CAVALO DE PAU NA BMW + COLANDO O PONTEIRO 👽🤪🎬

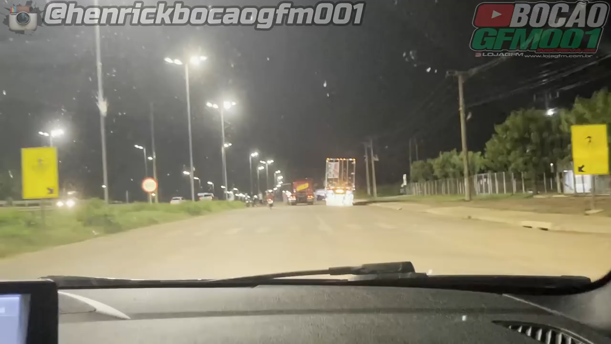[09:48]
Ô, por que você não levanta um pouco essa carreta? Tá meio baixa, né, velho? Você acha?